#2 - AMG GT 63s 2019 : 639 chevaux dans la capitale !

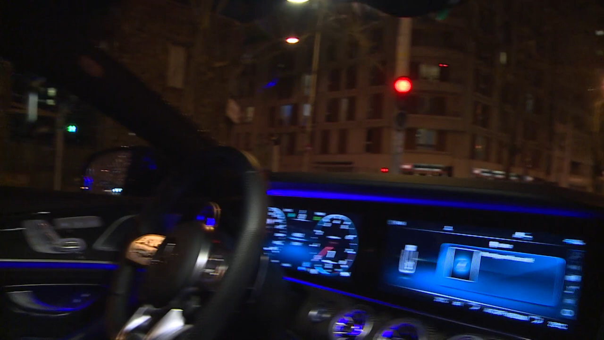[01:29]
Voilà, frérot, là c'est on s'arrête au feu, bien sûr. J'ai envie de te dire, c'est quand même mieux. Sinon, on reste par 4 points, là, ça peut.
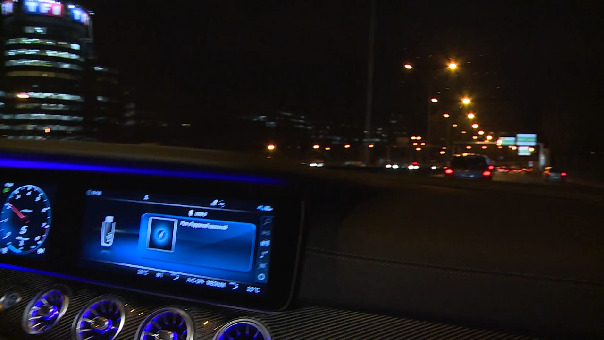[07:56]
C'est là, frérot, on sort à Bologne. Tu mets dans 92, apparemment.
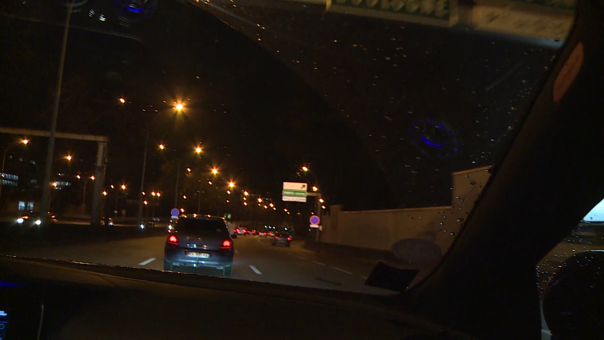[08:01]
C'est bien ça. Dans la ville de. Yafa, si je me trompe pas.
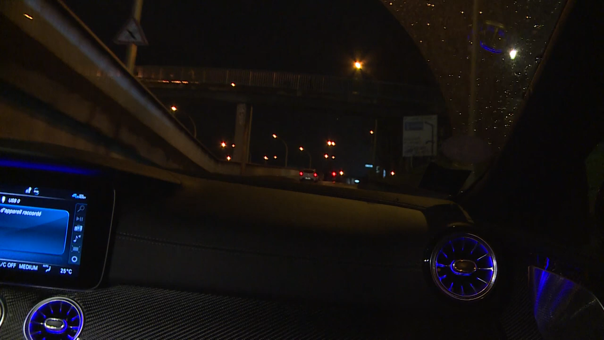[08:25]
Donc là on va à gauche, vers Saint-Cloud. J'aime bien frérot. Tu sais pourquoi je t'aime bien frérot?